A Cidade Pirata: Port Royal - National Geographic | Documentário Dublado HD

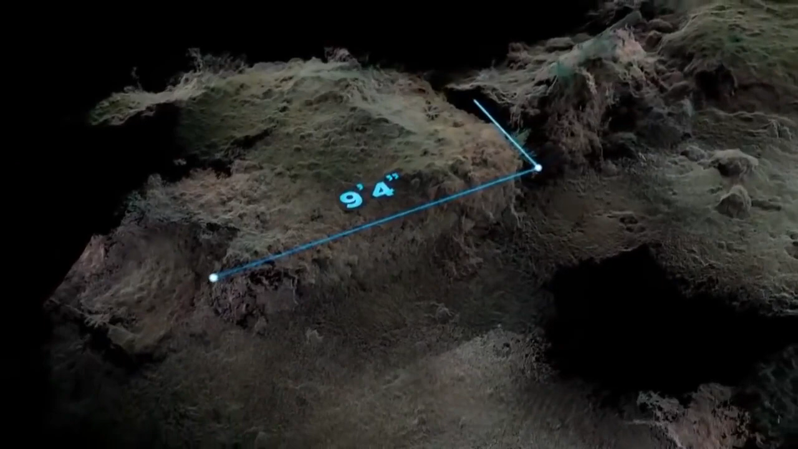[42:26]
Ao contrário de outros prédios que afundaram não está intacto.